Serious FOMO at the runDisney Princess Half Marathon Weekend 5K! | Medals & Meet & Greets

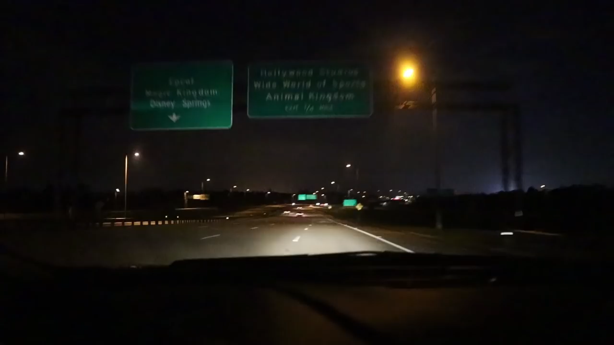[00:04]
The sky is still dark? I'm heading towards the Walt Disney World Gate. There's a big bright light over there. And it's 317 in the morning? That can only mean one thing. There's a Run Disney event going on. Oh, if you remember watching these vlogs just about...